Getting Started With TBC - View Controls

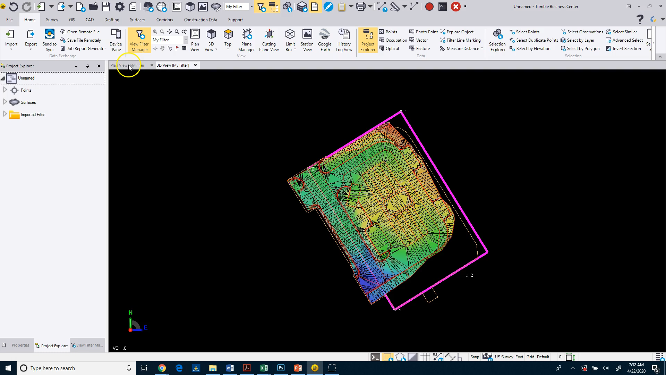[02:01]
So right here, I've got my plan view tab and my 3D view tab. Now, if I use the wheel mouse as well, I can roll in and out. If I press and hold it, you'll see that I get an orbit tool. So by holding it and moving my mouse away from me, I orbit my view so that now I'm in a kind of an isometric view.
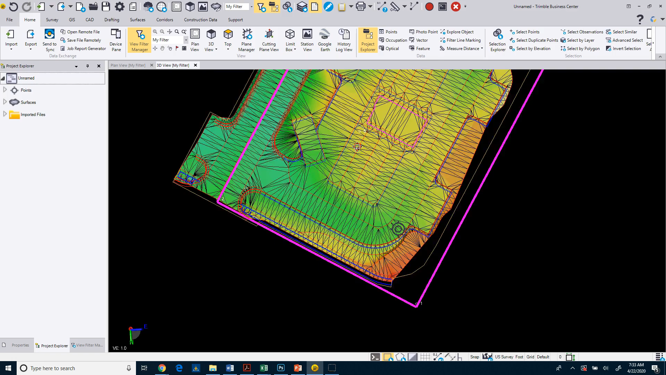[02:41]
Okay. So you can also right click, use your right click, your right mouse button, hold that down.
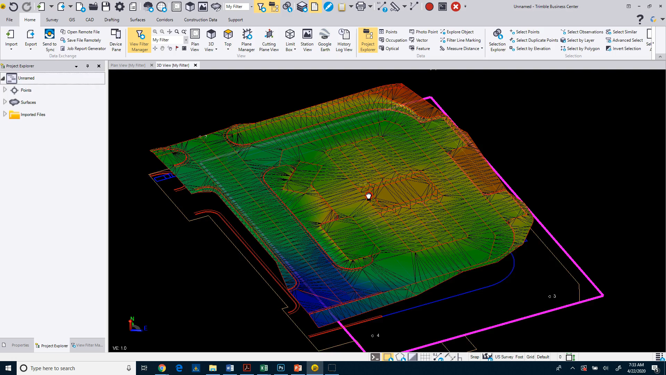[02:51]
And that does a pan. So I can orbit.
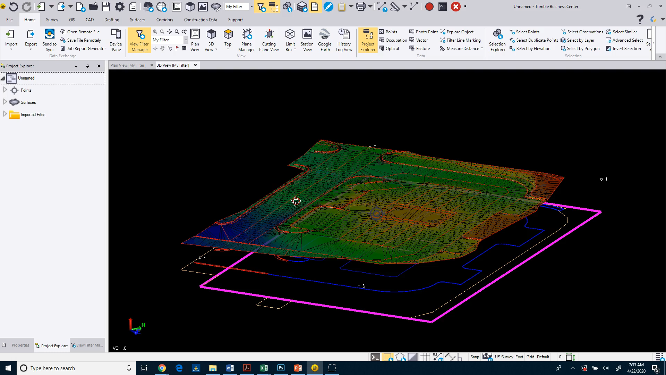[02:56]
I can use the wheel to zoom in and I can right click to pan.
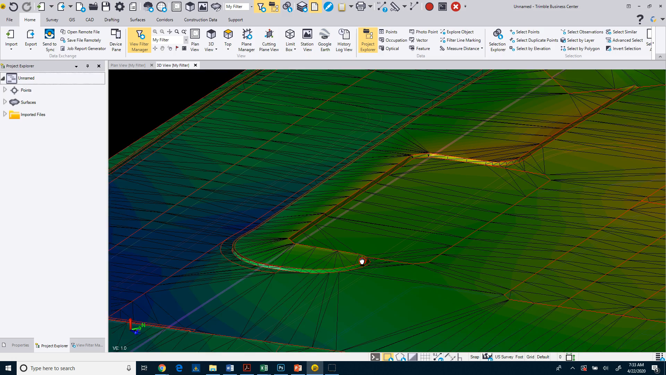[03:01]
Now, if you want to see the plan view and the 3D view side by side, if you go up to one of the tabs here,
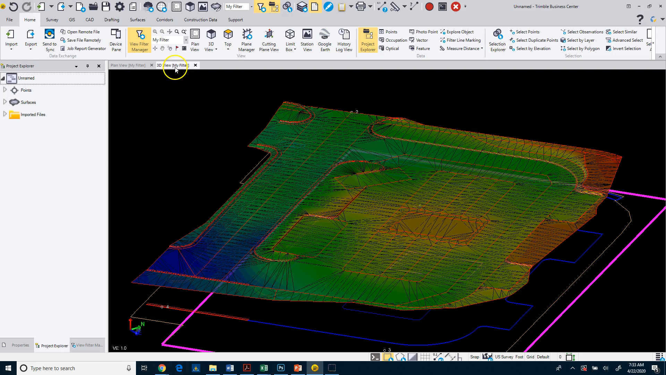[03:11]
you can right click on that tab and either view them top and bottom or left and right. I'm going to do new vertical tab to do left and right. So now you can see I've got my plan view on the left and my 3D view over here on the right. If you want to close it, you can close it down and then create a new 3D view.
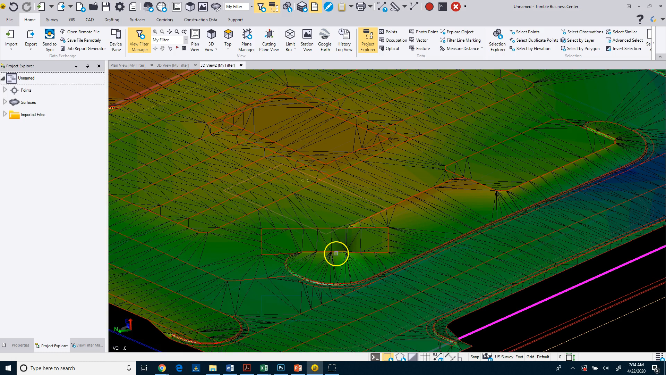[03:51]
you can see here that I can look at this view from this direction and I can look at this view maybe from this direction.
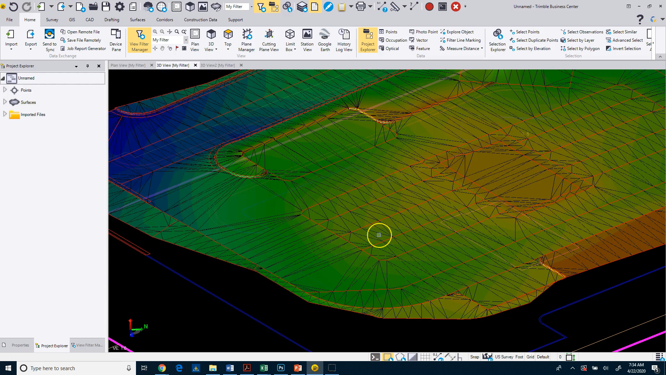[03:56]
Not typical, but it's something that you could do if you wanted to.
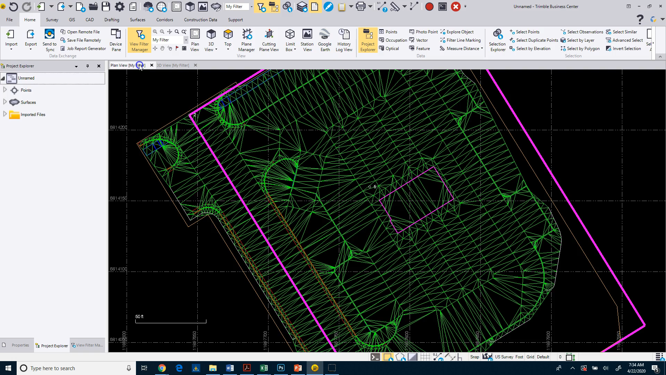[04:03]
Same thing with plan view is I could have multiple plan views as well. To create another plan view, you can click on this icon here or this icon here. So now I've got two plan views.
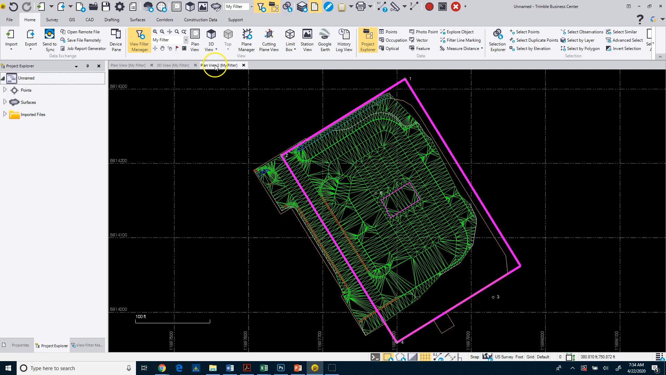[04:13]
You can separate them as well. So I can do something like this where I've got one plan view here where I'm zoomed in.
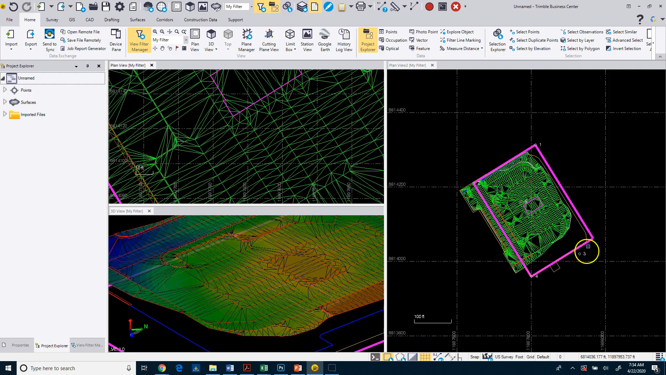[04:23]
I have one plan view here where I'm zoomed all the way out and then I've got my 3D view down here. And you can work in any one of those views. You'll see that if I click on an object in this view, it highlights them in all the views.
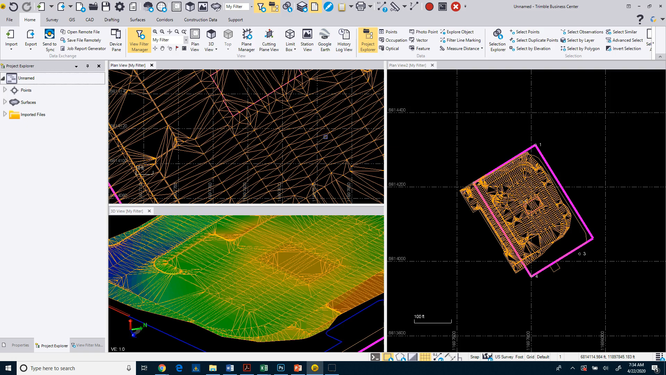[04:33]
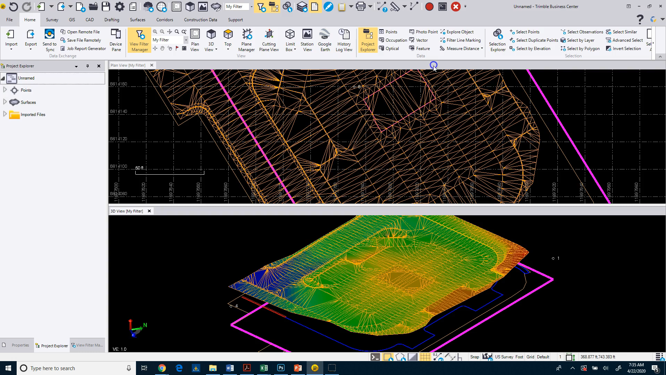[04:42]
We'll just go ahead and close down this plan view and right click and move it to the previous group.